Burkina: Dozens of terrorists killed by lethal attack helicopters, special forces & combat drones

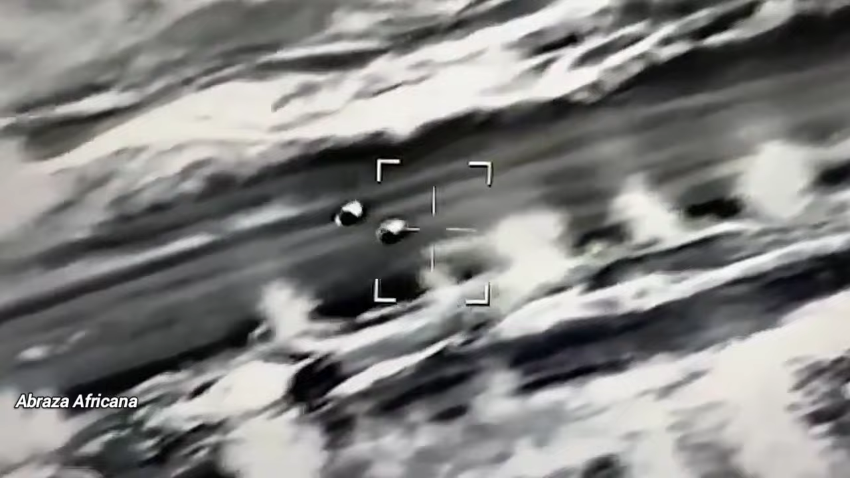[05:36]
on the same day, the air vectors were again alerted of an attack in Zambanga area, and very quickly,
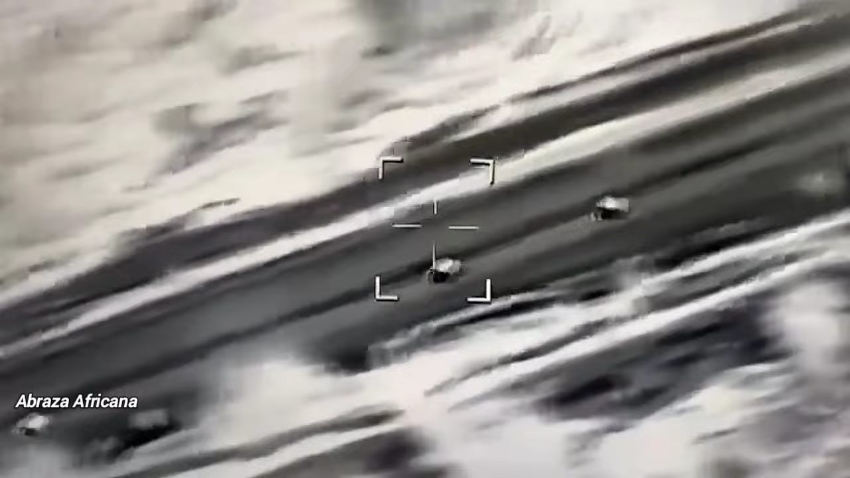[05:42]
they responded, with one of them spotting the column of criminals in the process of retreating, with the ground force unit Cheetah on their heels.
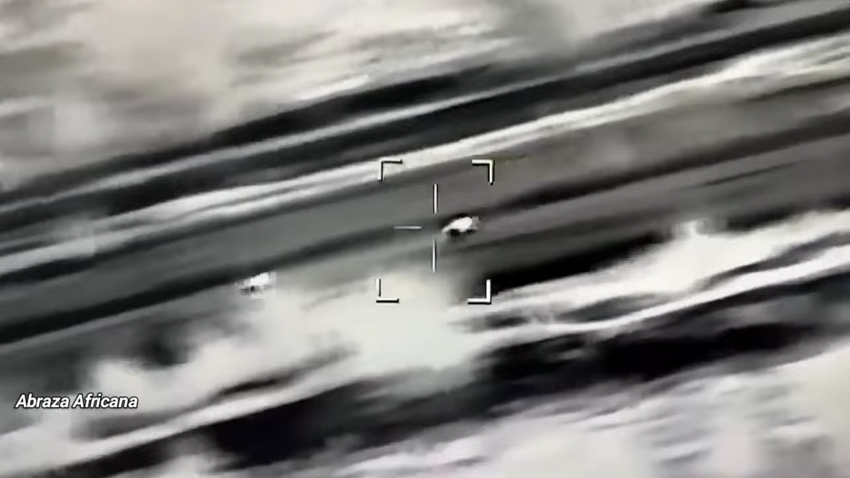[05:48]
A coordination that was made with the unit,
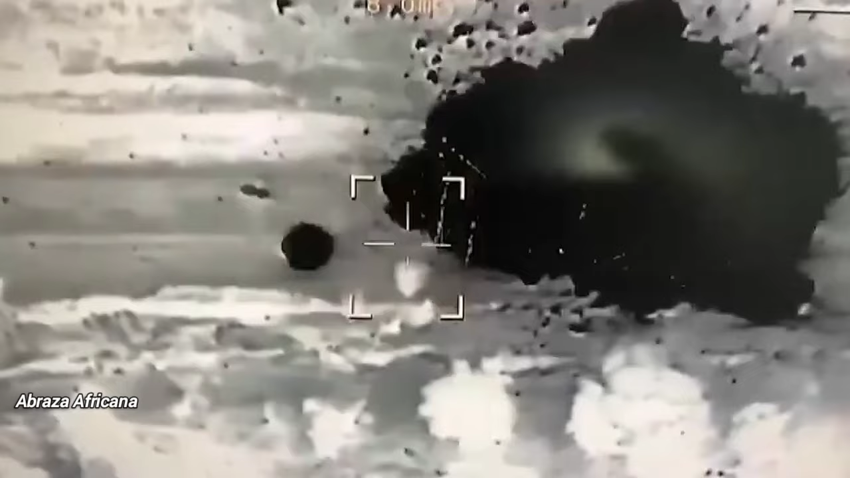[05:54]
by support of the aerial vectors, launched an attack at the head of the column, and then another strike would follow.